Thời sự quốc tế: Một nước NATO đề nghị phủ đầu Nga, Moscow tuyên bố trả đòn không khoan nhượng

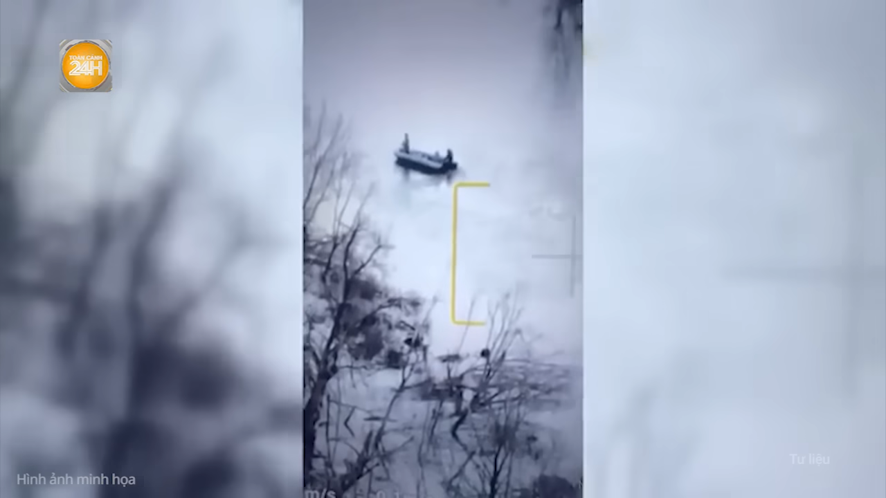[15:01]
cho thấy các binh sĩ Nga bị UAV góc nhìn thứ nhất FPV của Ukraine truy đuổi và tấn công dẫn tới thiệt mạng.